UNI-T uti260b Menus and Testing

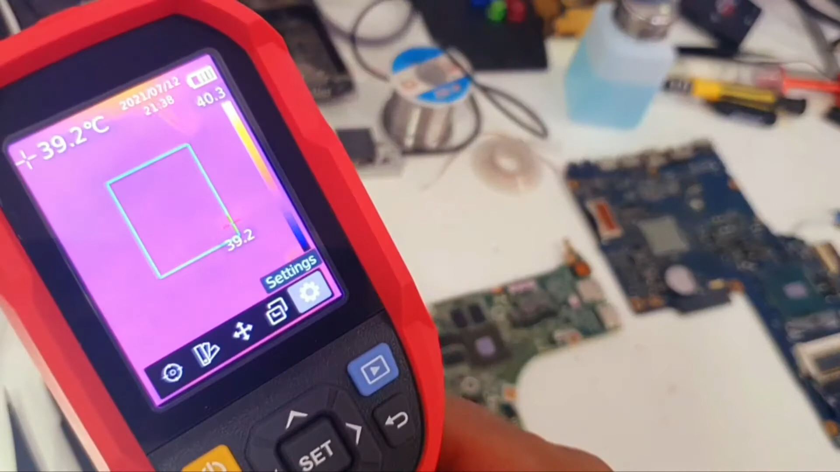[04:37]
On screen: spot 39.2°C
now we will test it to detect a short in this
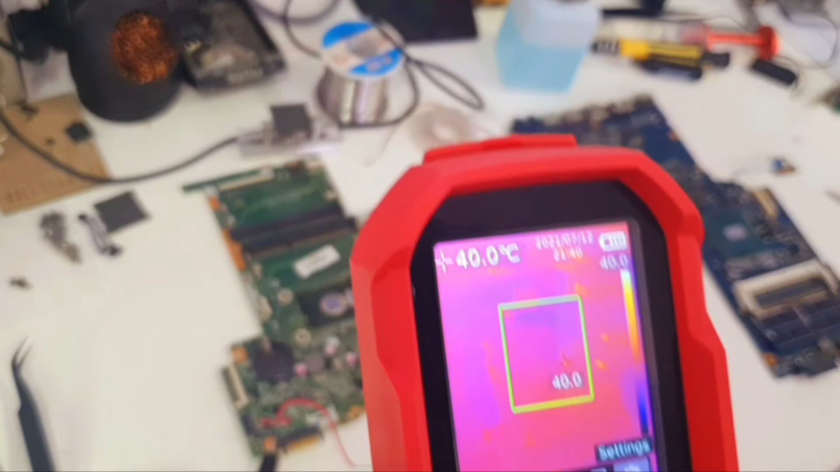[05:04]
On screen: spot 40.0°C
from the thermal camera the thermal camera what gets hot okay so
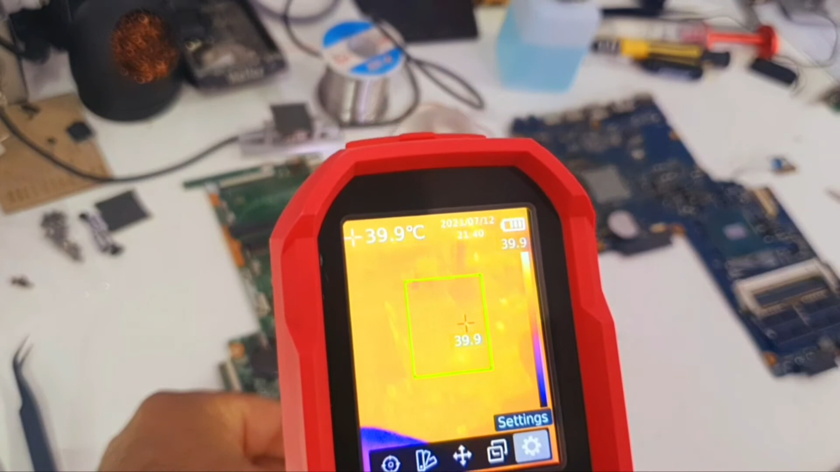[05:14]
On screen: spot 39.9°C
we have this point this component getting hot
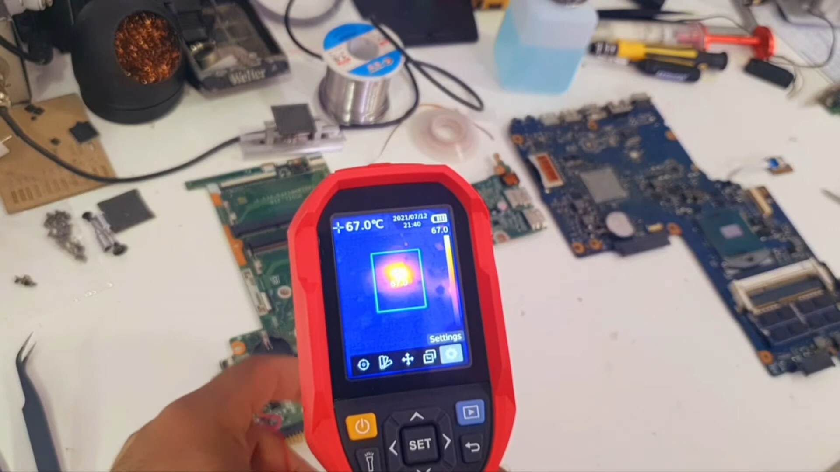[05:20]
On screen: spot 67.0°C
which is this one and it's the PCH
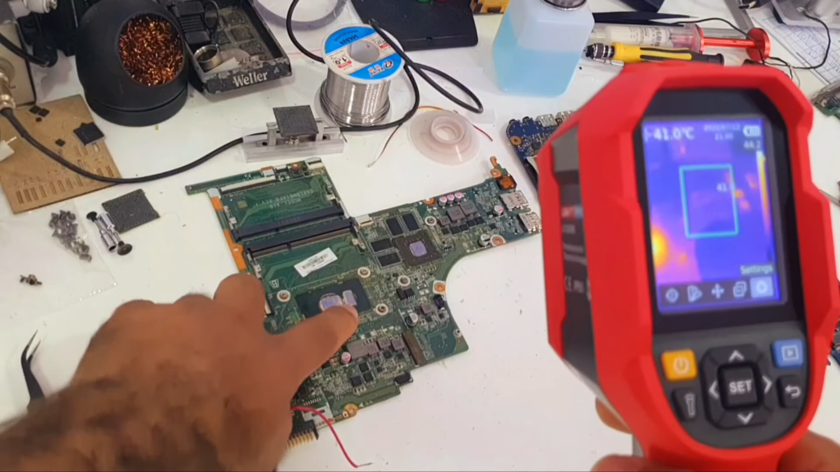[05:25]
On screen: spot 41.0°C
it's the PCH it's shorted out and as long as the PCH in